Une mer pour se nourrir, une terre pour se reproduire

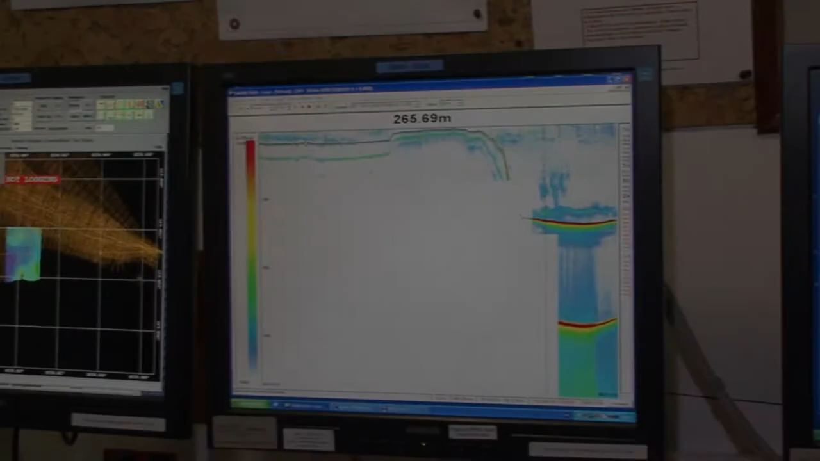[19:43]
On screen: depth 265.69 m
Donc ici, on était dans le bassin des Chesterfield, avec une profondeur d'environ 30-40 mètres.
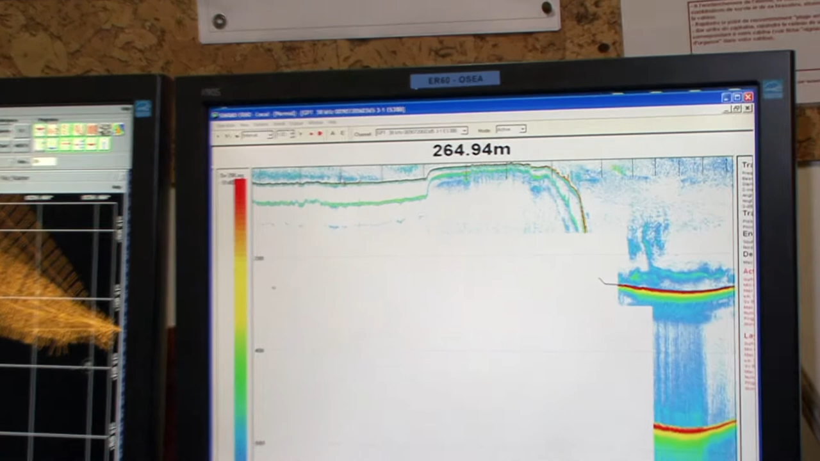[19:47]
On screen: depth 264.94 m
Et là, on passe la passe avec une profondeur très réduite. Il y avait 10 mètres. Et là, on quitte les Chesterfield. Et on voit le tombant, qui est extrêmement brutal, hein, jusqu'à 250 mètres environ.
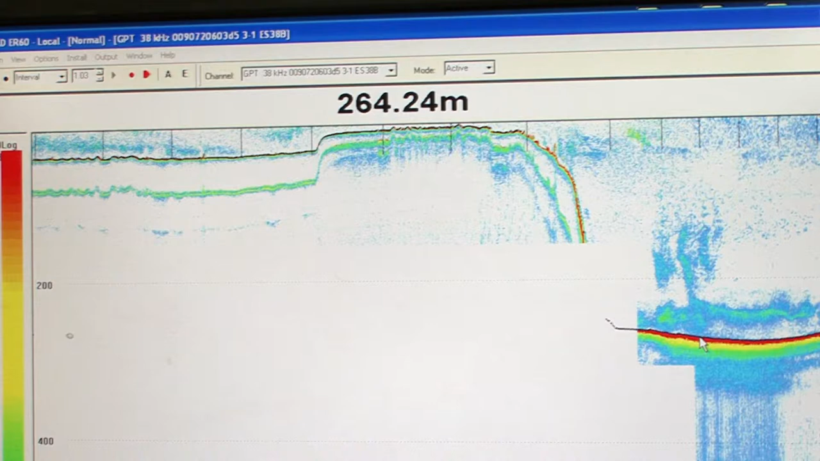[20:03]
On screen: depth 264.24 m
Donc là, on est en train, ici, on est en train d'acquérir les données ici, avec un fond de 250 mètres, alors qu'on quitte les Chesterfield.
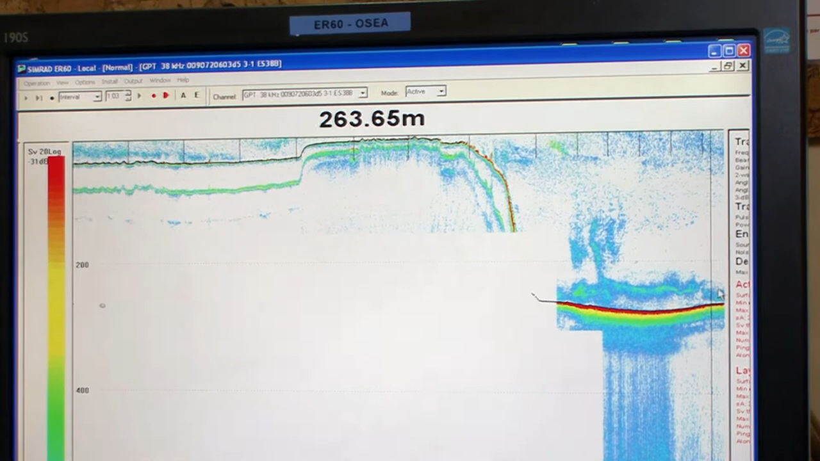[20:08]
On screen: depth 263.65 m
Ce qu'on voit, c'est ces trois panaches ici, qui sont des détections d'organismes micronectoniques, probablement,
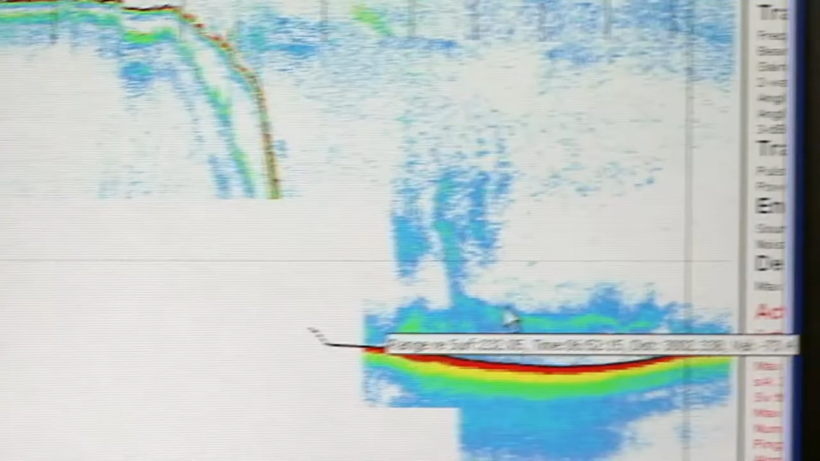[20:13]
et qui se situe au-dessus d'une concentration particulière,
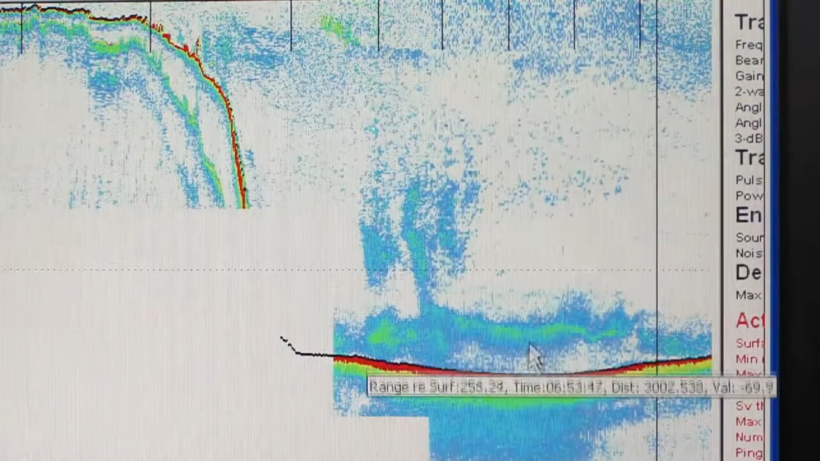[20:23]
là, qui est assujettie au fond, on le voit, à quelques, si je calcule, 20 mètres au-dessus du fond.
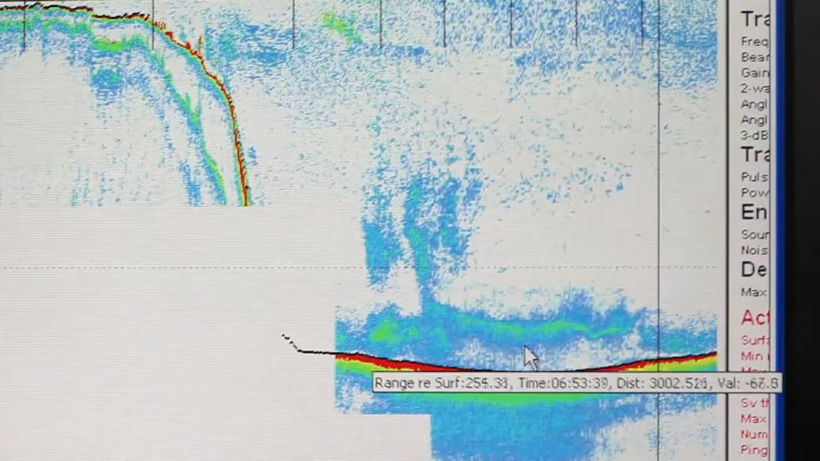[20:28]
Toute la difficulté est d'interpréter ce signal en termes d'espèces biologiques, puisqu'on en voit la trace, mais on ne sait pas quelles sont les espèces effectivement présentes dans la colonne d'eau.